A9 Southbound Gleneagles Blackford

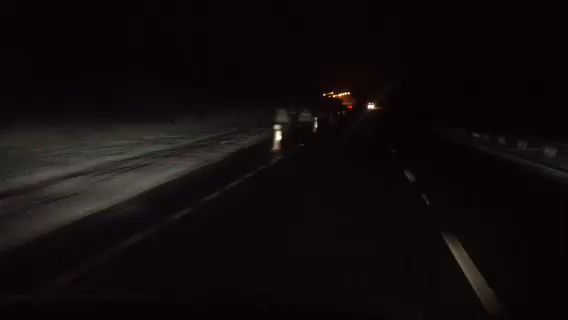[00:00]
Oiya! Horse, sir! It's Windy Wilson here. Tuesday morning. Just gone quarter past midnight. 19th of March now, 2013. A9 southbound. I'm just coming up to the Octorarder Junction, Western Road End. Fucking bitterly disappointed. Hardly any snow falling at all. Carriageways are clear.
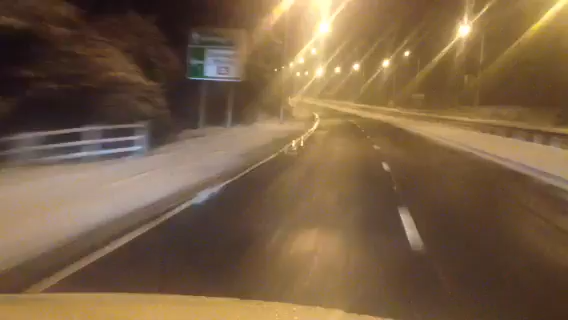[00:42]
Who's bad? Right, that's me coming up to Lone and Head Services. Quiet. Fuck's sake. Sorry about that, guys. That's my snooper. Fucking nuisance when you're doing a video cast, but save you 60 quid and three fucking points, so cannae complain.